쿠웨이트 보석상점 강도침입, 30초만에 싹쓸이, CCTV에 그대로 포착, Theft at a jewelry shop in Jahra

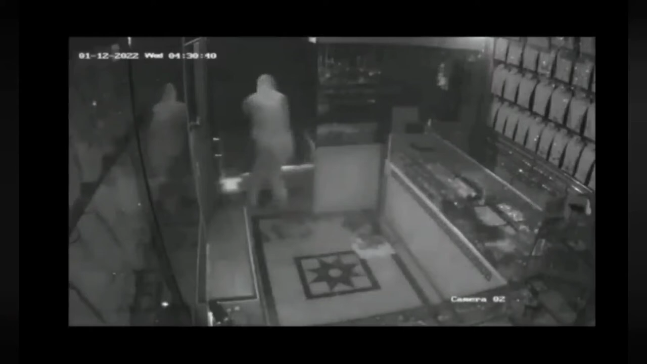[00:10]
후드티를 입고 얼굴을 가린 채로 상점 내부로 침입을 해서 진열장 유리를 부수고 보석들을 순식간에 쓸어 담았습니다.
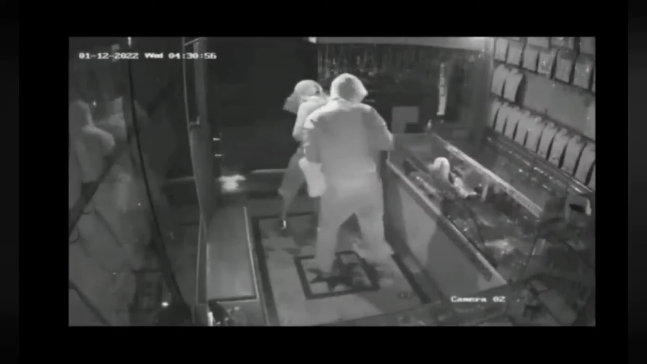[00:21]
1분도 채 안 걸려 상점을 털었고 순식간에 현장을 빠져나갔습니다.